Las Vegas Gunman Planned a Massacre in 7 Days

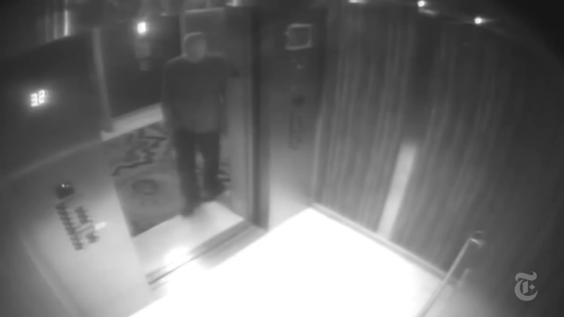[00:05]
the surveillance footage is remarkable in its banality it shows Stephen Paddock the Las Vegas gunman in the days before
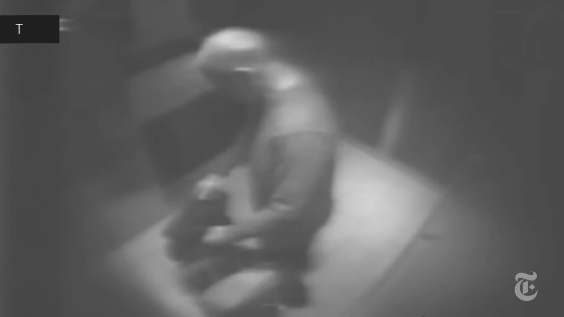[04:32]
with two more suitcases soon after noon on Saturday he places do not disturb signs on both room doors he
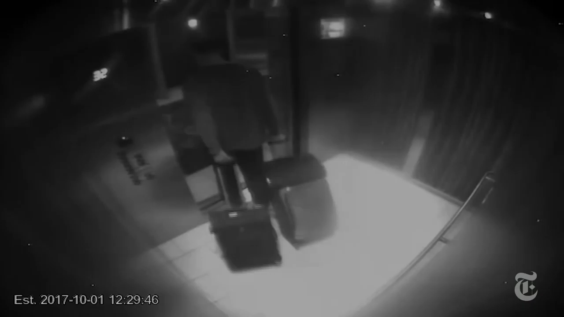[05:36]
is the last time we see paddock arriving at the 32nd floor